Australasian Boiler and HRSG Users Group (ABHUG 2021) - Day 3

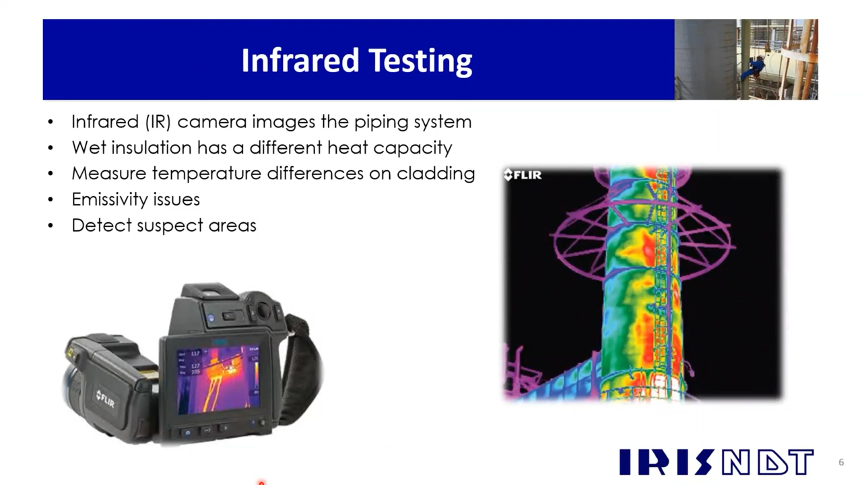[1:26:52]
This can be used to scan large areas of insulated, uh, piping or vessels. It doesn't detect if there is corrosion. It just picks up suspect areas where there's water ingress or there's water present, and we can look at those for further investigation.